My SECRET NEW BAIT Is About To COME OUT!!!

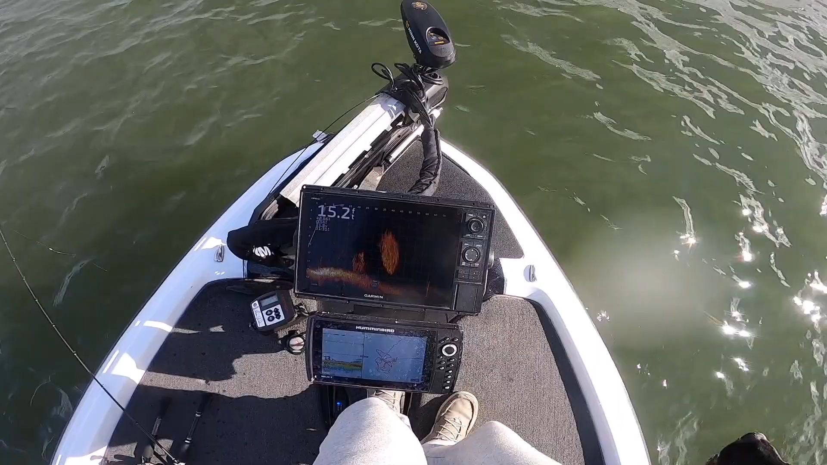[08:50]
So these bait balls, the bass are just in the middle of them. So I'm just throwing the A-rig through the bait ball and breaking the school up. That way I can see the fish in the bait ball.
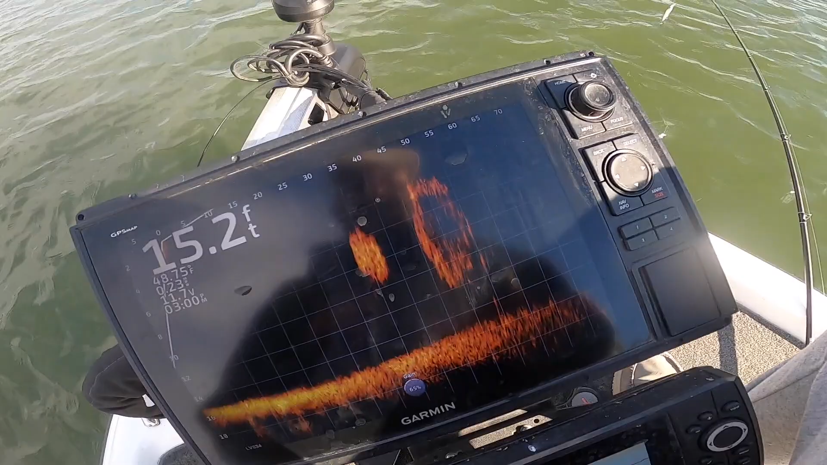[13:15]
On screen: depth 15.2 ft
See him down there just freaking tearing up that shad.
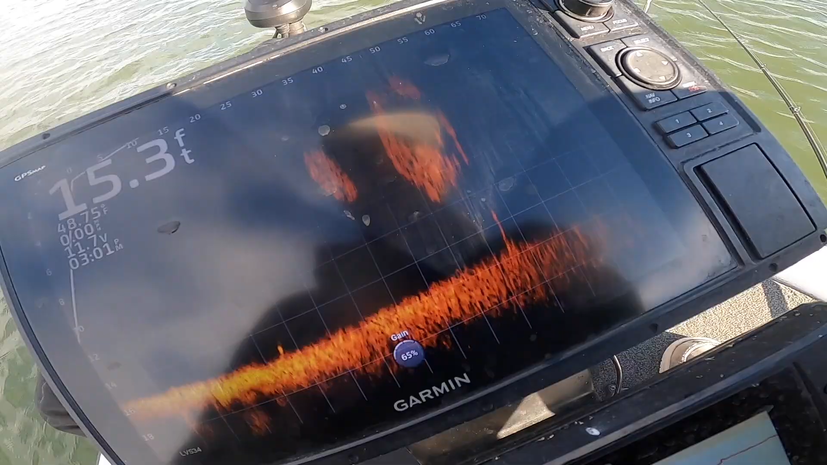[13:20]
On screen: depth 15.3 ft
And we just wait for him to get out.
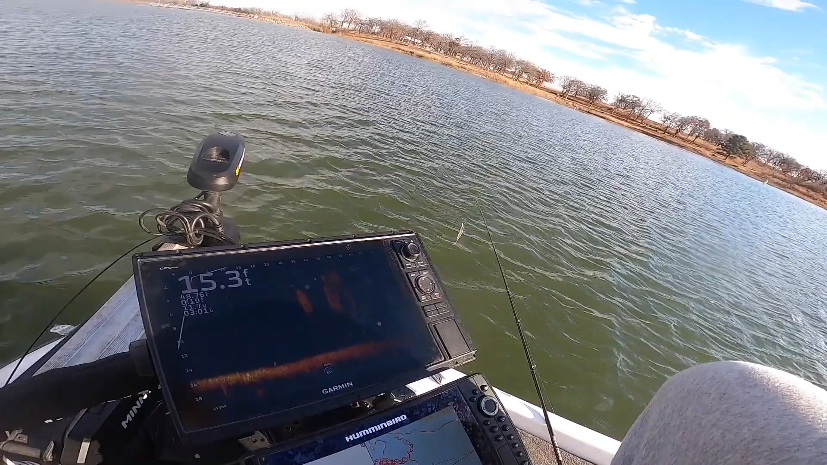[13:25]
And we hit him with the old jerk plug.